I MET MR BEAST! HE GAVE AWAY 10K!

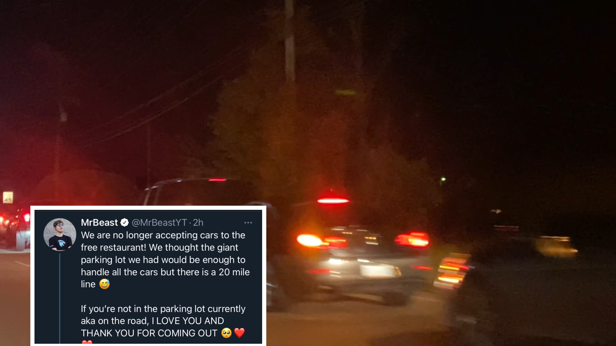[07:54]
like not even half the traffic this is like a teeny tiny piece literally
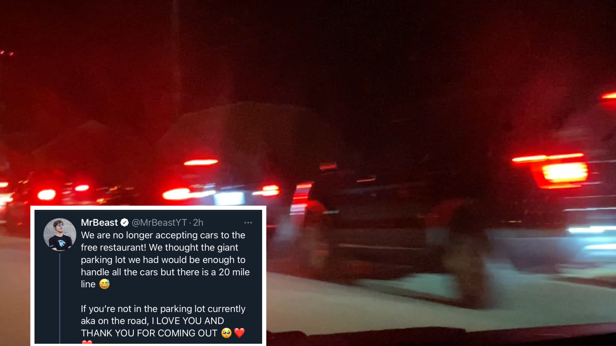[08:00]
like a teeny tiny piece literally and this is probably like backed up traffic not even
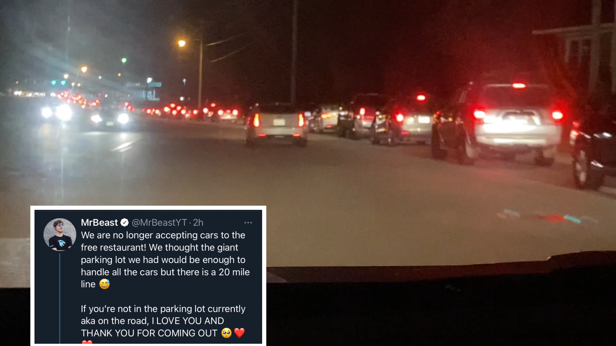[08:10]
traffic from the actual event like if you're from north carolina and you've been here where i live you would know how small this town is and how probably backed
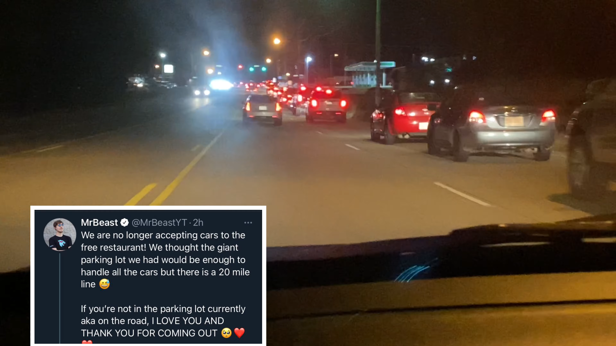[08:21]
up it was like when i say we've waited for six hours all the way down to the highway seriously this is the traffic y'all this is where the event was y'all excuse my mirrors and windows they're dirty and i just got this car